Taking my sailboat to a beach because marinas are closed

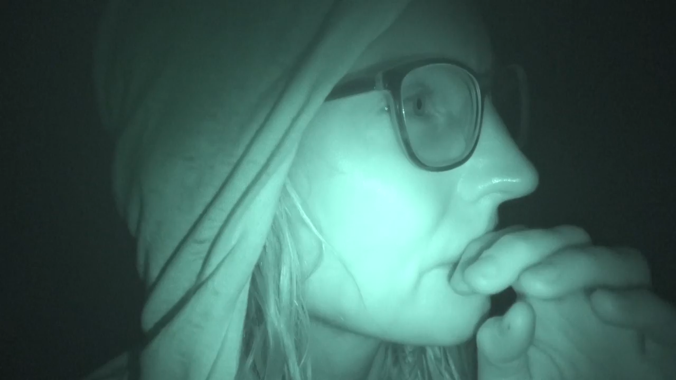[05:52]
luciérnagos, little light glow bugs. In the trees, you can see them glowing. Last night there was a massive bat inside Karl, so I think tonight I'm gonna
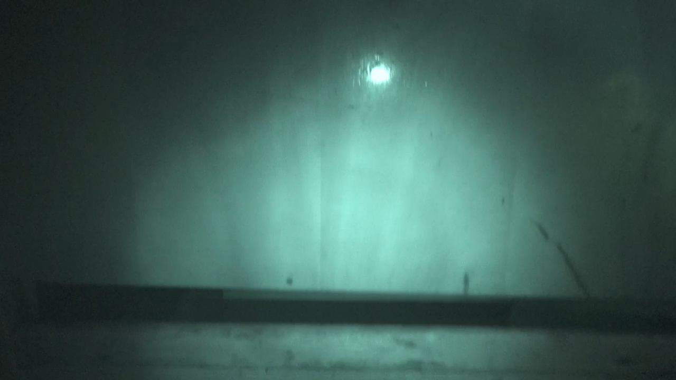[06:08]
close my companionway, just not to have any more critters.